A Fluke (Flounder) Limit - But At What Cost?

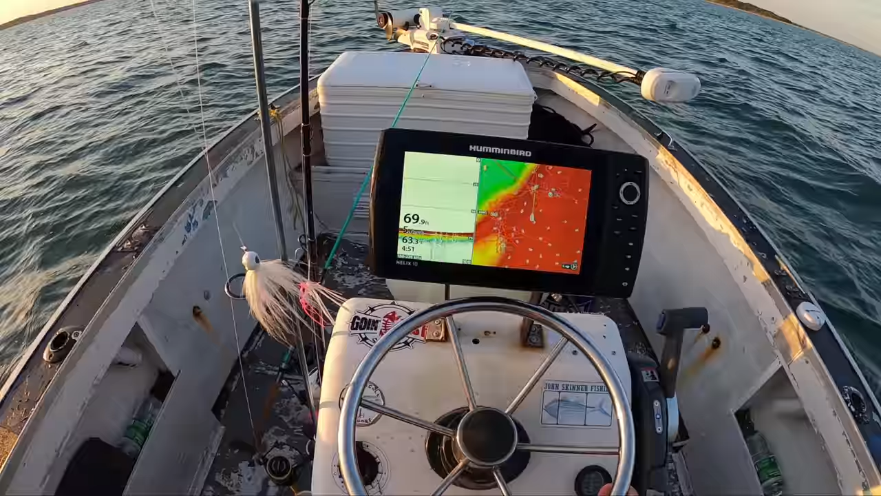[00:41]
All right, so weakfish have big swim bladder, so the name of the game here is motor over them, find them on the fish finder, because they'll show up real well, especially if they're in good schools. So obviously, not seeing anything near the bottom, it's not a good sign, but I'm going over towards some marks. A couple other not great signs, there's no other boats here, and in particular, professionals aren't out here. You know, there's no pin hookers, which are commercial hook and line fishermen.
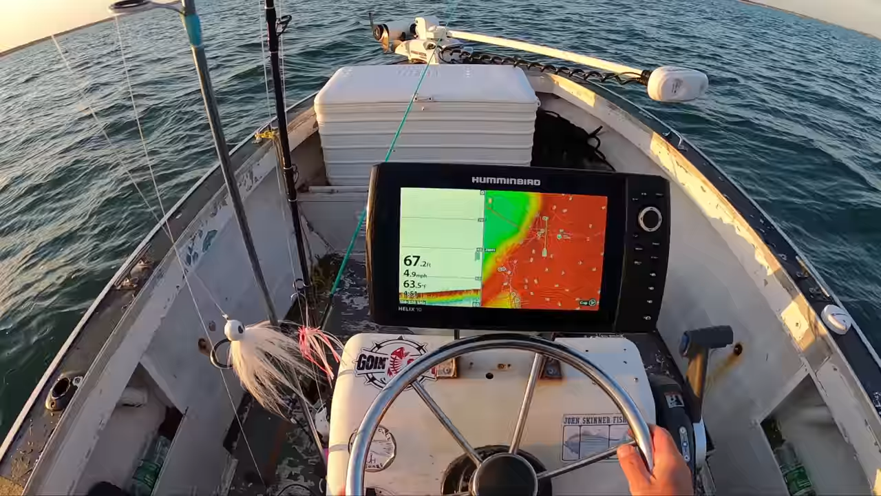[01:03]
On screen: depth 67.2 ft, water 63.5°F, speed 4.9 mph
When the weak fish were in good last year, those guys were out. I think they had like a 100-pound limit. They'd be out here every morning. I haven't seen them at all this year. But, you know, it's clean. You know, I mean, you got a little something there. I mean, I'm not saying there's no weak fish here. There's definitely weak fish here.
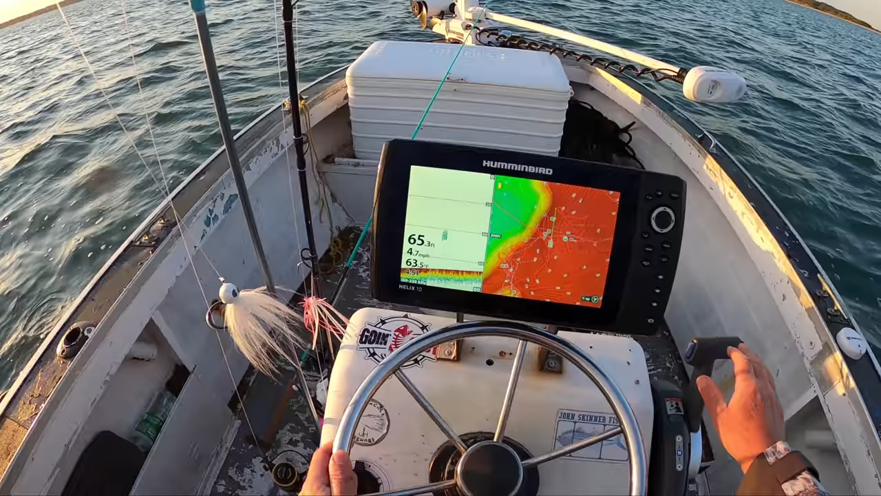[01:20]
Just not seen a lot, but who knows? You know what? Maybe I'll go over a pile.
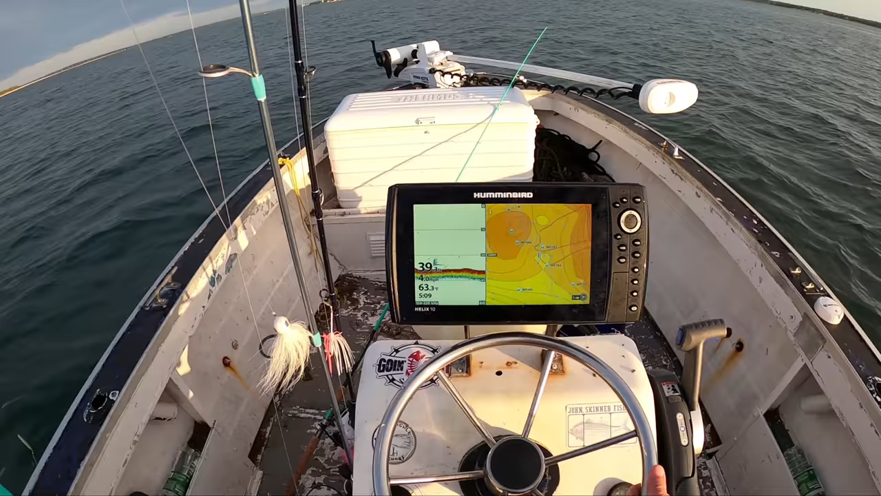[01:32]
Okay, I've moved on to another spot, and I'm marking a little bit there, and right there on the right-hand side of the fish finder, you're going to see, you know, some stuff coming up, and that's about as good as I've seen, so I'm going to go ahead, shut down on this, and give it a shot, see what I can do.